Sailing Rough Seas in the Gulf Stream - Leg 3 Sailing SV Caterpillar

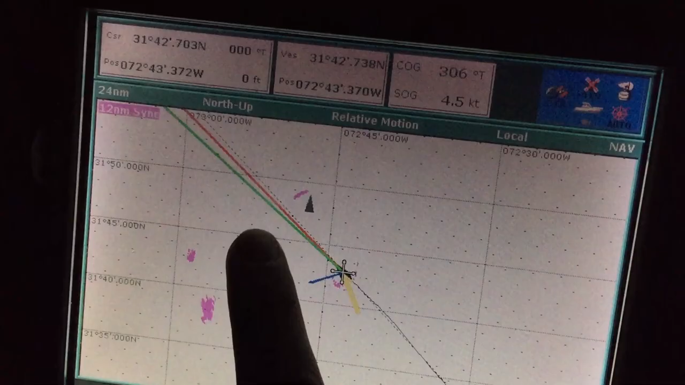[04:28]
Here, we can see a ship that has recently crossed in front of us.
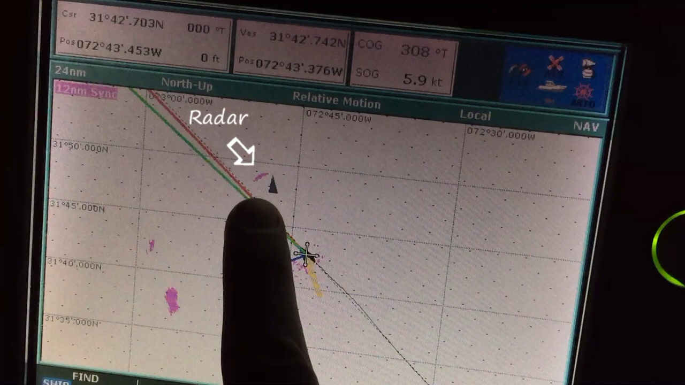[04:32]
We can see both a radar return blip as well as a triangle, which is an AIS target indicator.
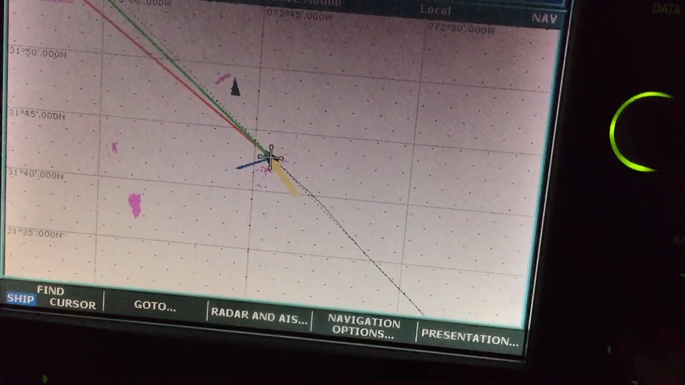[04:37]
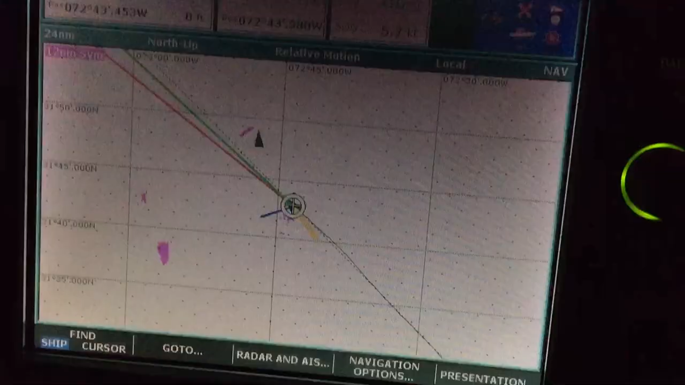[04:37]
Clicking on the triangle brings up a wealth of important information.
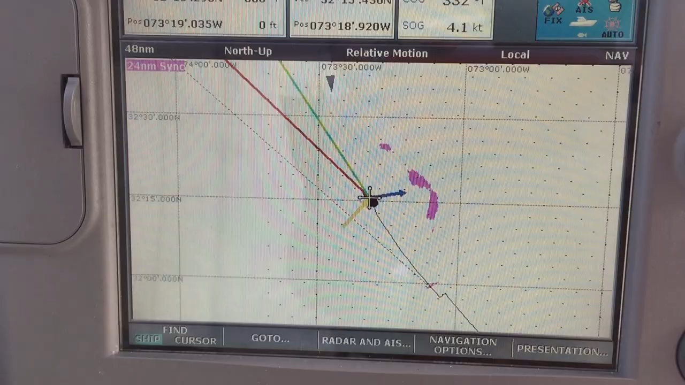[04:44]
Later, an AIS target appears showing a ship heading right at us.
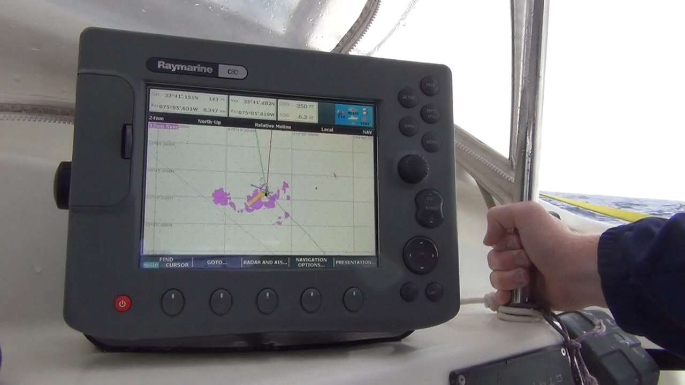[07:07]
Having radar is a huge help as it allows us to see squalls as much as 30 miles away or more.
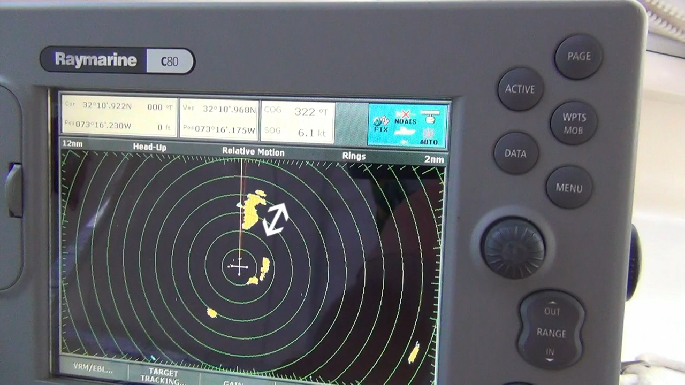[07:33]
This squall may not look like much, but on the radar with the rings here set to 2 mile increments we can see that squall is nearly 5 miles long. Having this kind of information, we can change course to avoid the squall if possible, or at least prepare by reefing or reducing the wind area of the sails well in advance.